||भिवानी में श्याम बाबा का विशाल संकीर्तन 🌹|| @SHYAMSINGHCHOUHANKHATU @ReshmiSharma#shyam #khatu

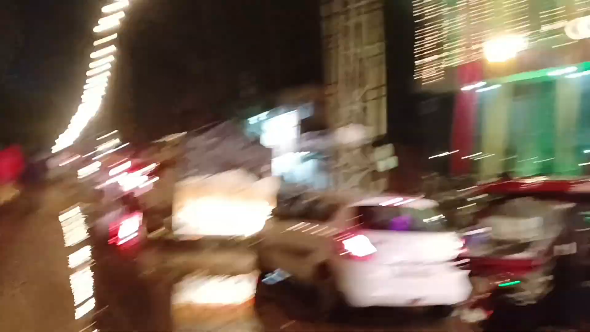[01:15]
वन साइड रोड है क्यों, एक साइड रोड बन लग रहा अपना।